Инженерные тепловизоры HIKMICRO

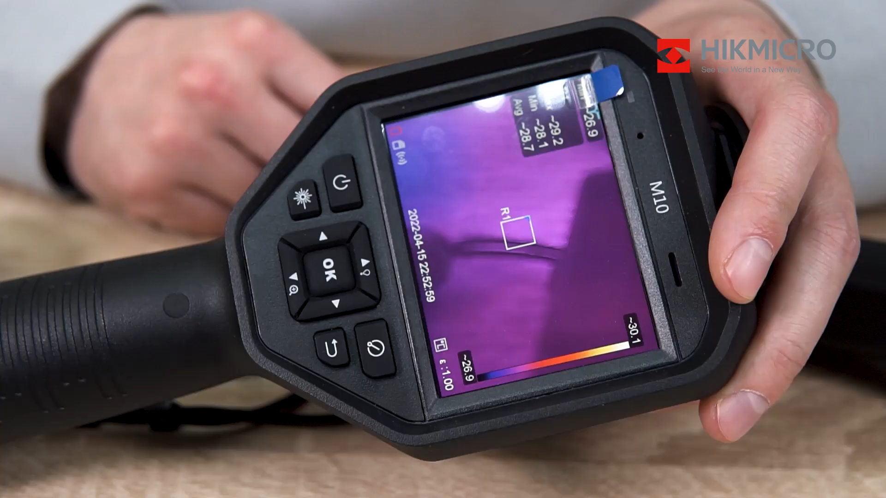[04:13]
например у модели m10 мы уже видим сенсорный дисплей
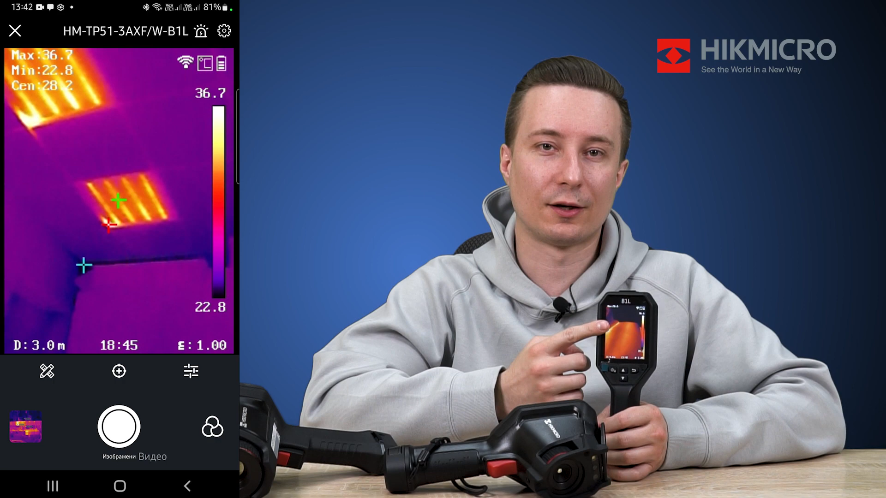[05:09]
холодной точки в кадре также есть звуковая и световая сигнализация о превышении допустимой температуры заранее установлены и как я уже говорил в этой одной из самых младших моделей во всей линейке
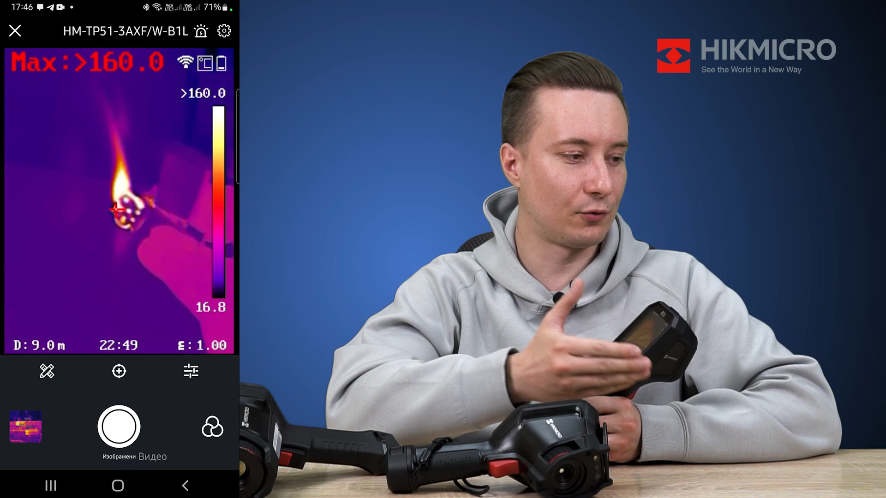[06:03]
вы сразу увидите картинку с вашего прибора очень просто и удобно кроме фирменного мобильного приложения у хик микро также есть